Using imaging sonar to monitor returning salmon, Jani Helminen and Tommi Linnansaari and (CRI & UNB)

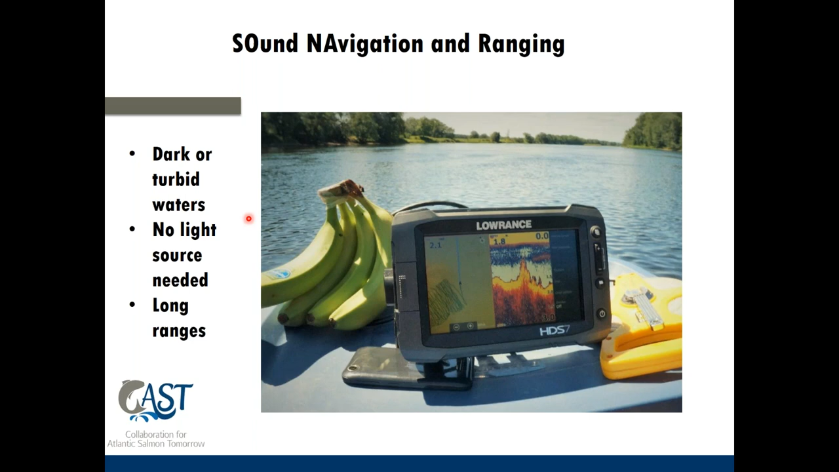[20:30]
deep deep deep oceans can be mapped with with the sonar device um and this is how it works there's the the person sending or or he's or her uh sonar is sending sound and it's getting
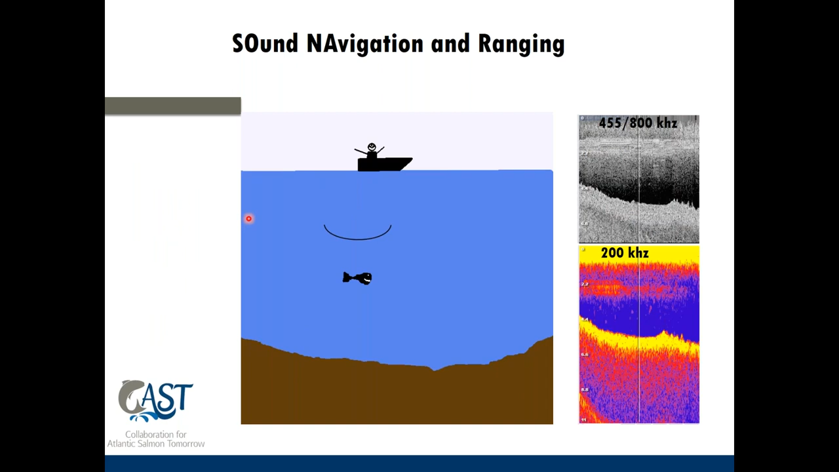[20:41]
two two pings back so first first echo will be coming from the the fish that's that's in the middle of the water and then the second echo will be coming up from the bottom um the idea is this